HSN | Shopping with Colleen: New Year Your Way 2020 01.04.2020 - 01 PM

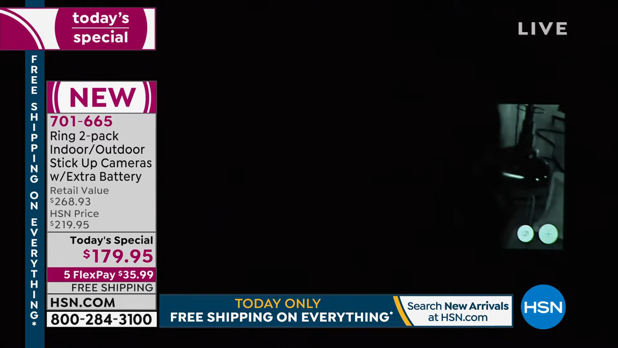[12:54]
So you can see me waving. Yeah. And then let's see Colleen over here.
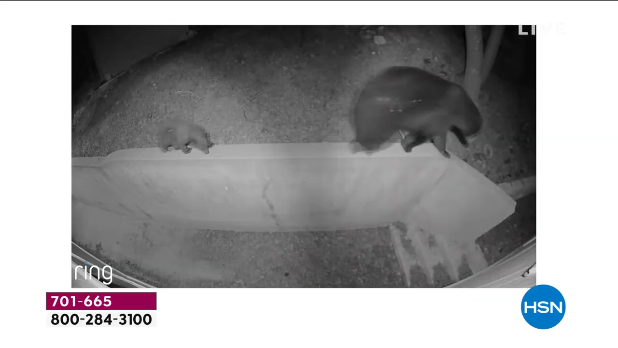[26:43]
Use it inside, use it outside, wall mount it, set it, move it from room to room if you wish. You're gonna get those motion activated notifications.
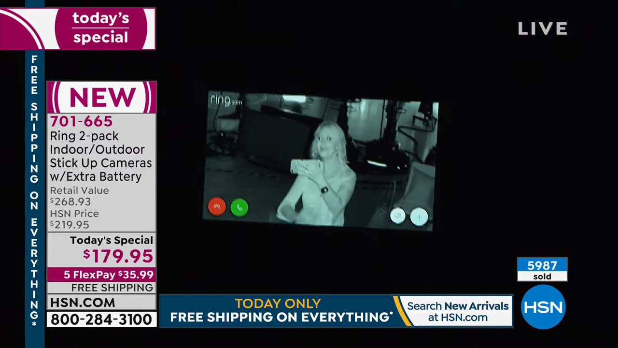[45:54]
Look how much detail you're gonna be able to see even in complete and total pitch darkness. That's so amazing. I can even see Colleen all the way over here. Right. Look at this. There she is. She's got her iPad. I can see her beautiful jacket.
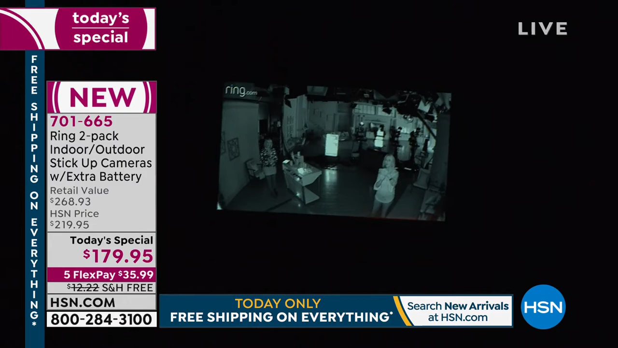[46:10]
Because you're getting gorgeous quality detail, and you're getting more information than we've ever had about our homes, no matter where you are in the country or in the world.
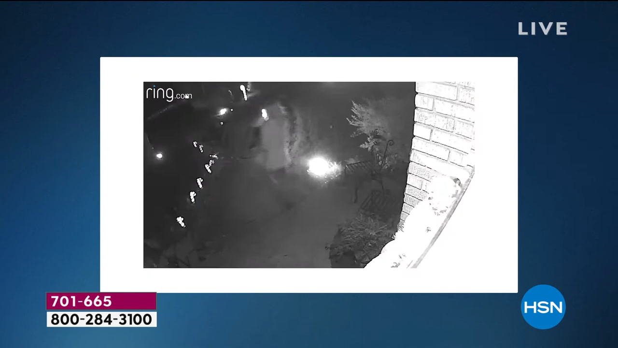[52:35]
I pulled out my phone and there were multiple houses that evening that posted videos of this woman stealing packages off their porch.